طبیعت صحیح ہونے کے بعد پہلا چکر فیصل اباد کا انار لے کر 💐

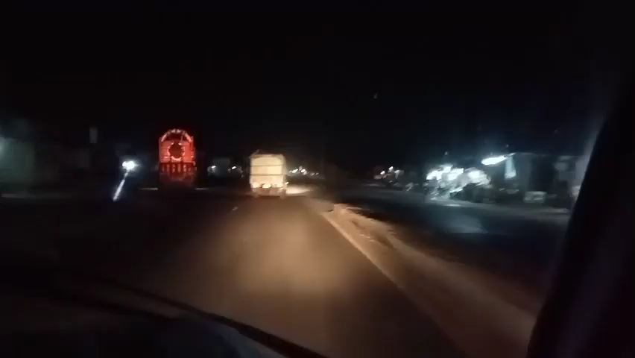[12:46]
चलो सरदार बाईपास खान मुड़दा पे ते आप मुड़ना है
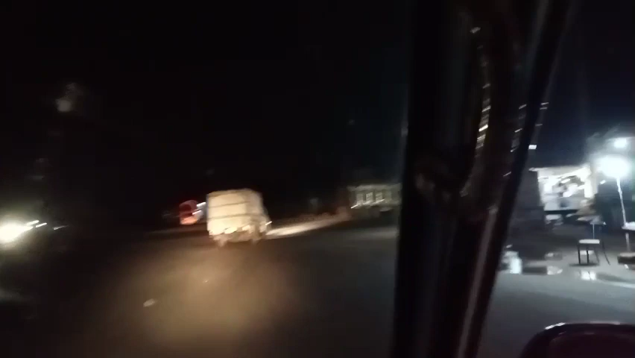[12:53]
ये सीधा फैसलाबाद शहर दो ते ए बाईपास थी क्या सरदार बाईपास हुण बने अल्लाह अल्लाह करते बड़ा खतरनाक है रोड होंदा हुण